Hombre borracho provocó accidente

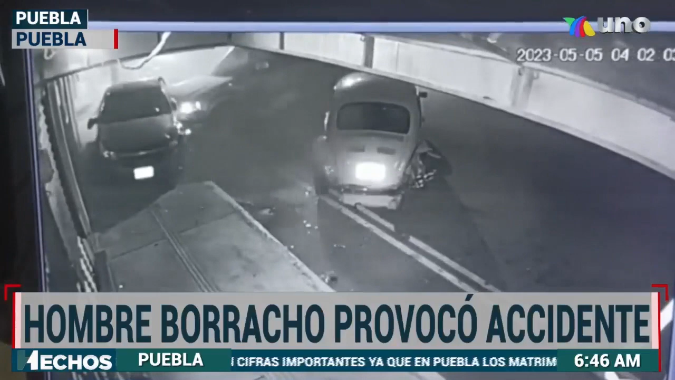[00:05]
Una persona lesionada y severos daños materiales fue el saldo de un aparatoso accidente provocado por un automovilista que circulaba a exceso de velocidad y en estado de ebriedad sobre la 16 de septiembre.
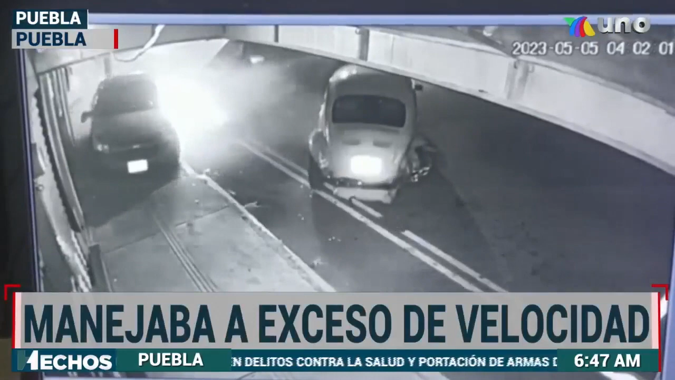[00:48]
donde se nota el momento exacto del impacto y posteriormente se observa lesionado, el cual salió por su propio pie.